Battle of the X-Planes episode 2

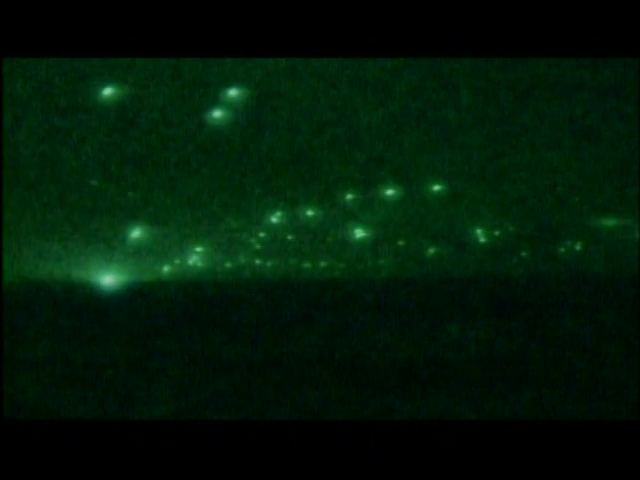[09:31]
Unveiled to the public during the Gulf War, the Nighthawk was the only U.S. aircraft to strike targets in downtown Baghdad. The image of anti-aircraft guns aimlessly blazing away at invisible attackers is a surreal salute to its success, and that of the skunk works.